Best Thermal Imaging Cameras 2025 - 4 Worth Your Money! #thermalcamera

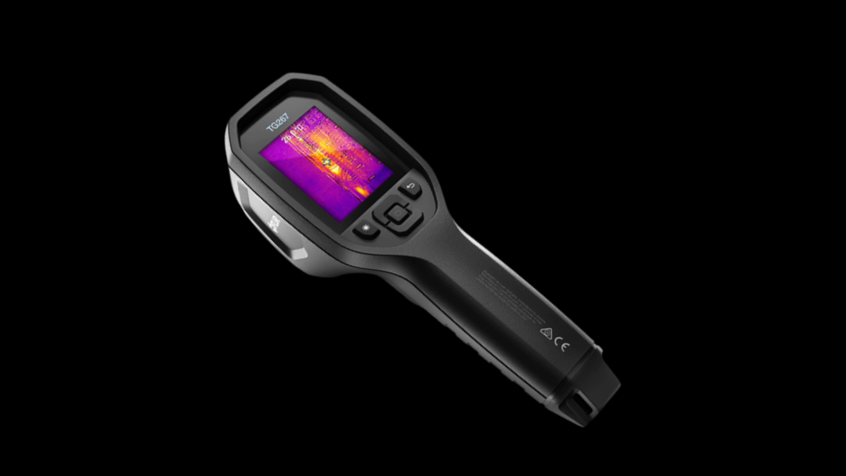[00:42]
The FLIR-TG267 is a true thermal camera, giving you the power to see heat variations instead of just reading single-point temperatures.
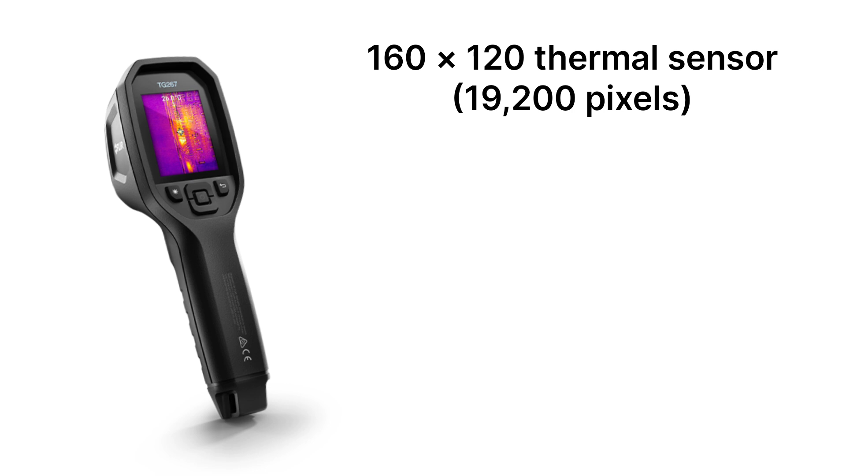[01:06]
The TG267 packs a 160x120 thermal sensor, 19,200 pixels, which is solid for a handheld model in this price range. It reads temperatures from minus 13 degrees to 716 degrees Fahrenheit, making it perfect for diagnosing electrical issues, checking HVAC performance, and detecting heat loss in buildings.
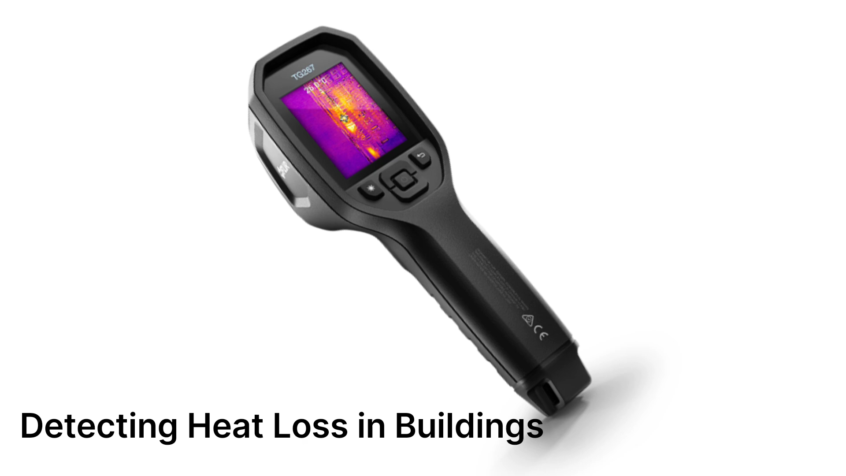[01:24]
The MSX, Multi-Spectral Dynamic Imaging, technology is a standout feature, overlaying visual details onto thermal images for clearer, more detailed results.
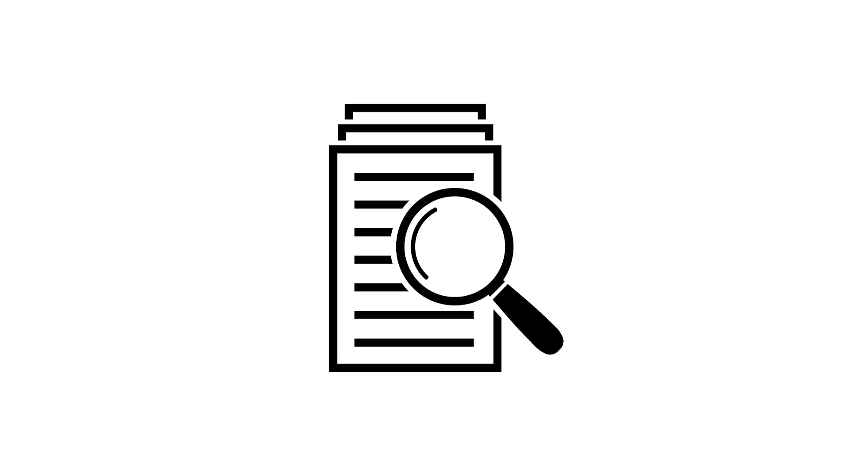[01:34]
The 2.4-inch color LCD is easy to read,
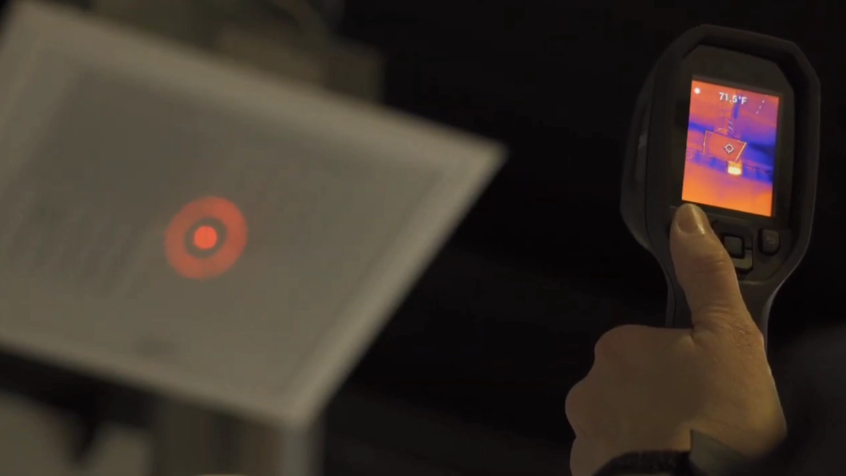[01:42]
On screen: spot 71.5°F
and the built-in laser pointer and LED floodlight help you target specific areas in low-light environments.
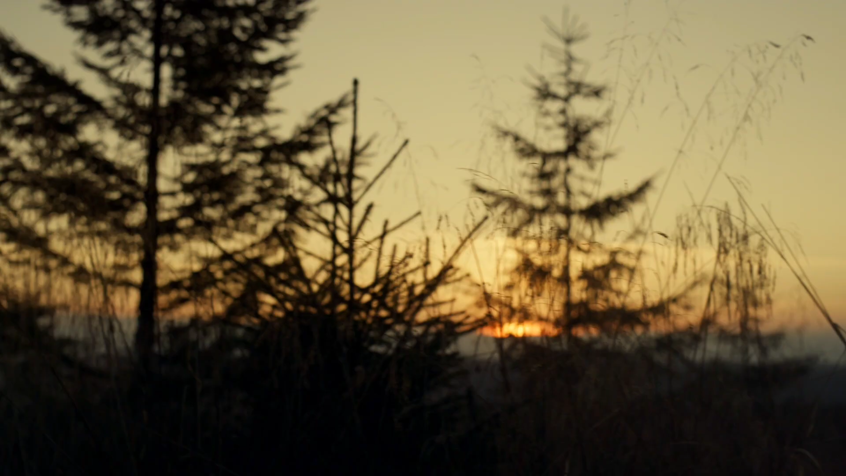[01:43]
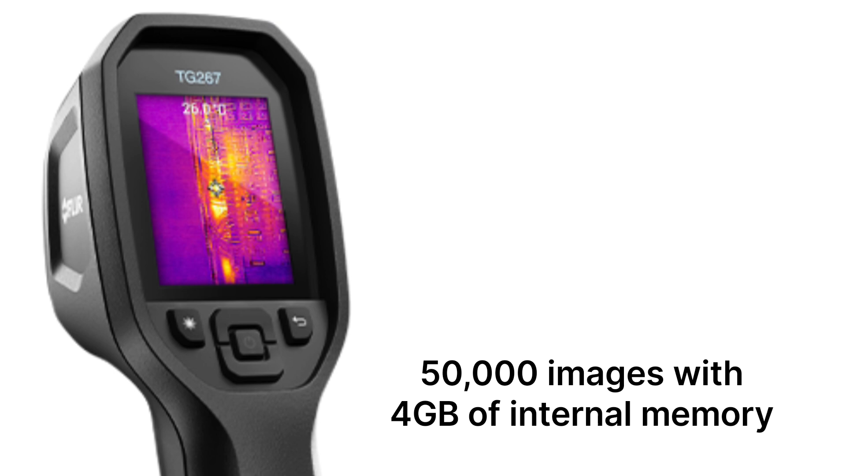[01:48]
It also stores up to 50,000 images with 4GB of internal memory, allowing you to track maintenance history or share findings with clients.
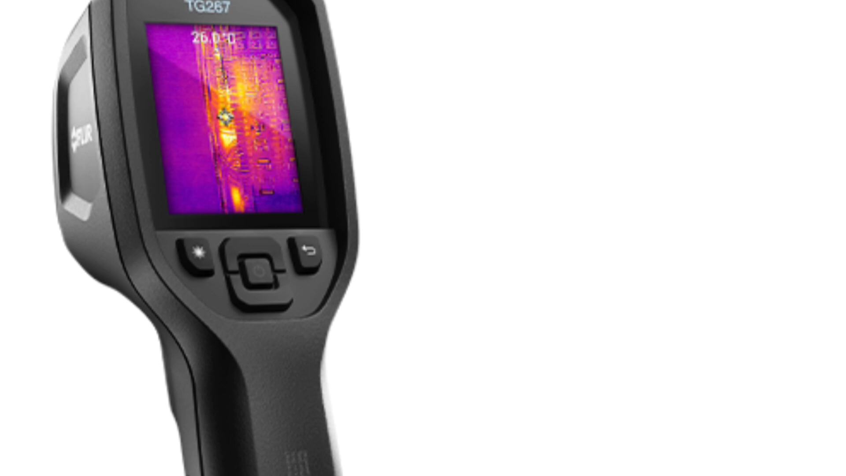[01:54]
How rugged and reliable is it? Durability is another strong point. The IP54-rated enclosure protects against dust, water, and drops up to 2 meters, making it ideal for job sites.
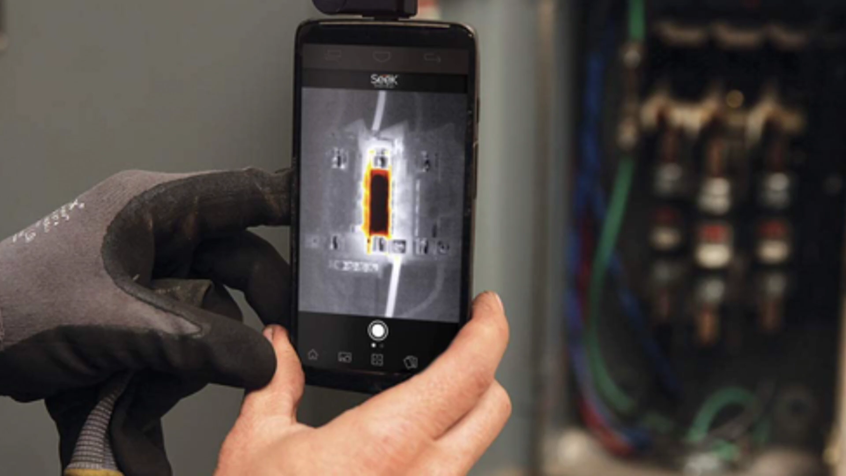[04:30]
making professional-grade thermal imaging affordable and accessible. Its performance and features. The 320x240 thermal sensor is impressive at this price point,
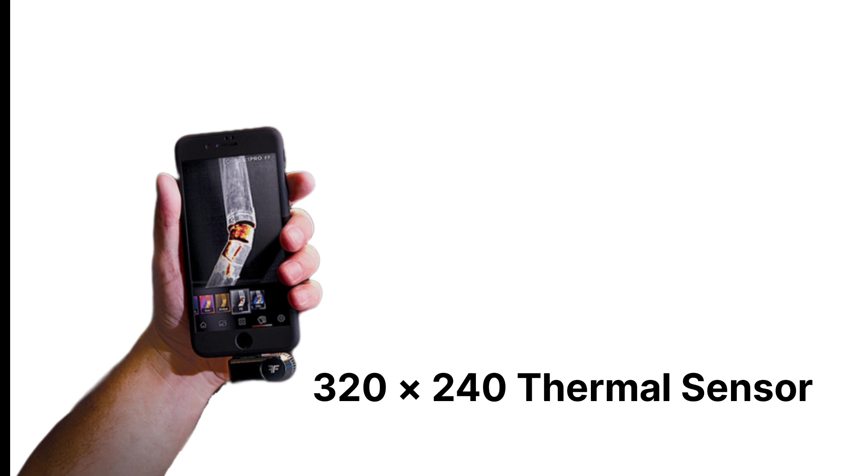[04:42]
offering four times the resolution of entry-level thermal cameras.
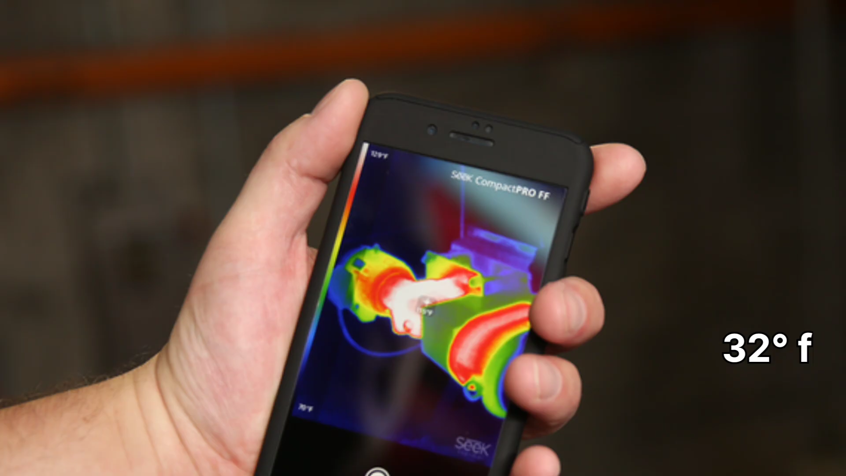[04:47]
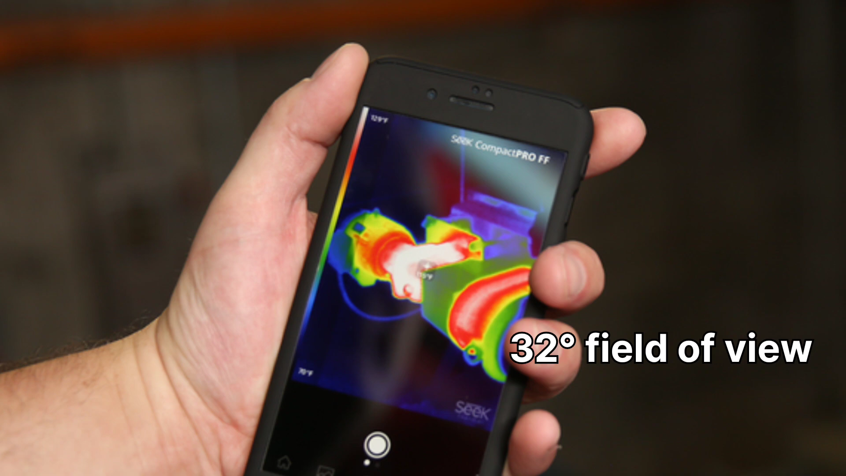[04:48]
With a 32 degrees field of view and a detection range of up to 1,800 feet, it's highly versatile.
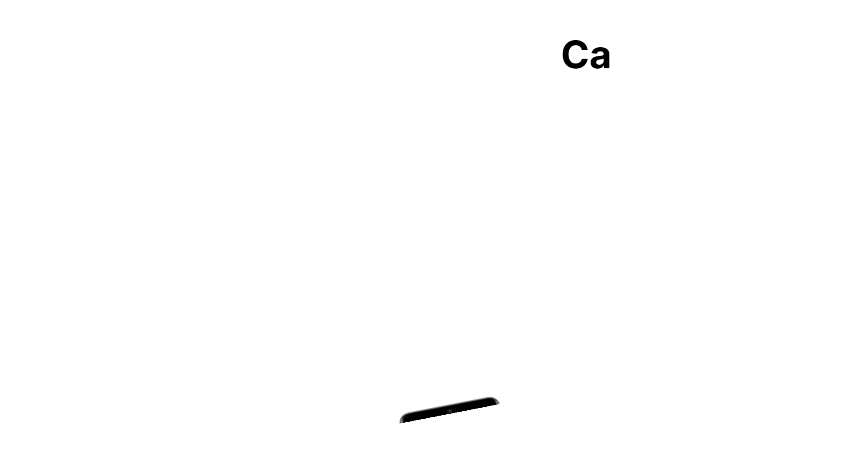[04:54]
It captures both photos and videos, with 10 color palettes, adjustable emissivity settings,
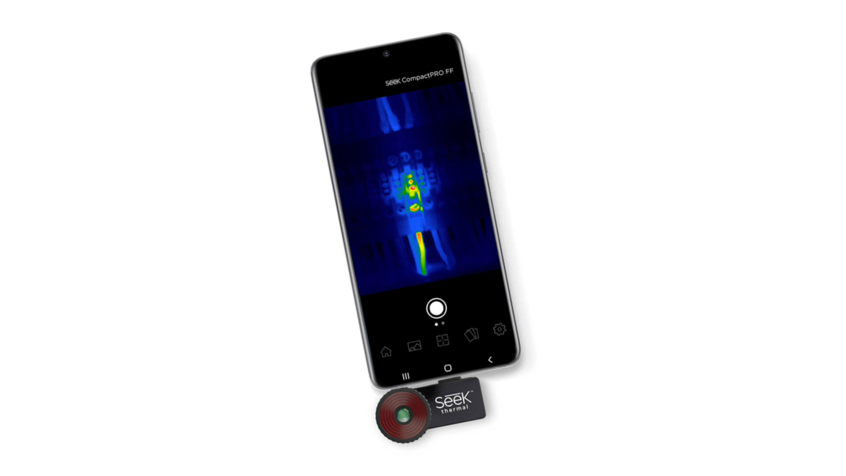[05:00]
and threshold modes,
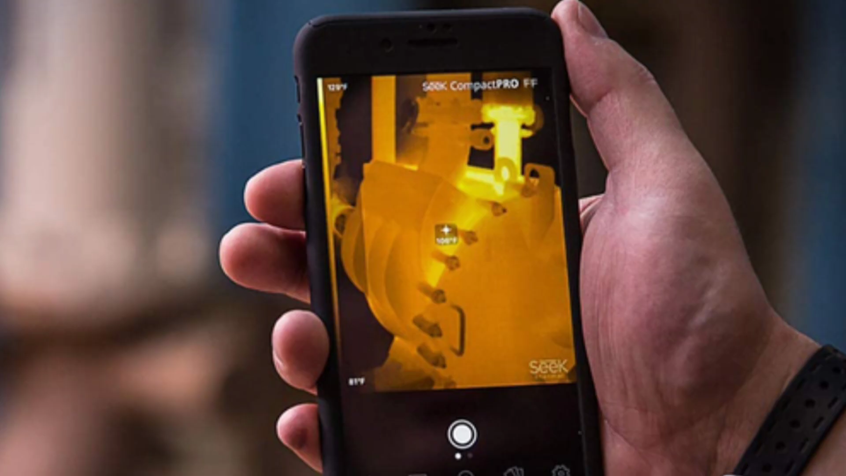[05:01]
perfect for customizing thermal images based on specific applications.